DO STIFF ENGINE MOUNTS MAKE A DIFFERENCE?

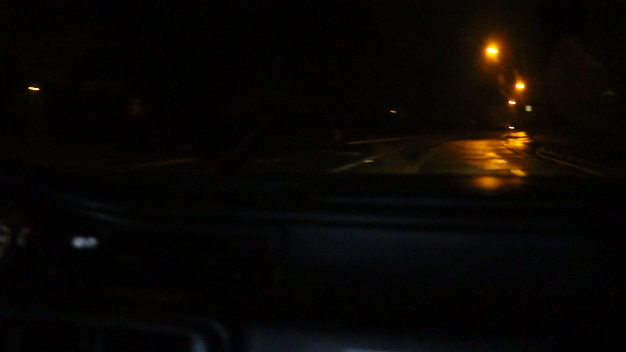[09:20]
It feels like we're floating on now We're gonna we're gonna slow down